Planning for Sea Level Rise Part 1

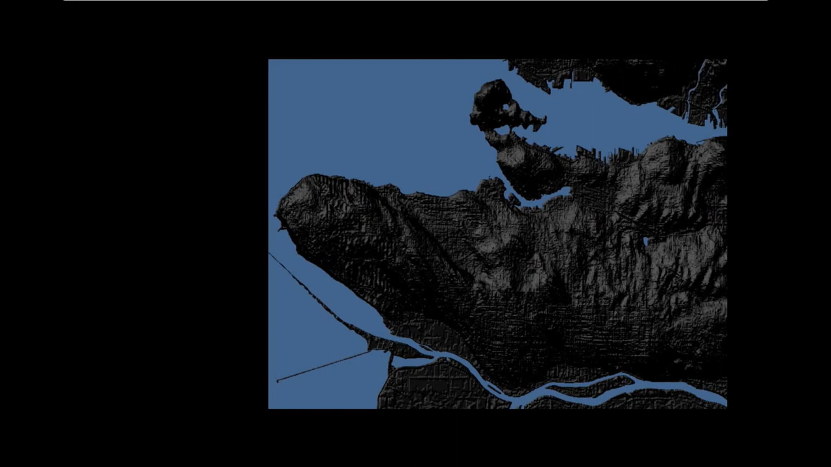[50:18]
And it's from that discussion, again, we come into the idea of a changing coastline, that this is the pre-settler coastline in the city of Vancouver, that this is what was seen in those early,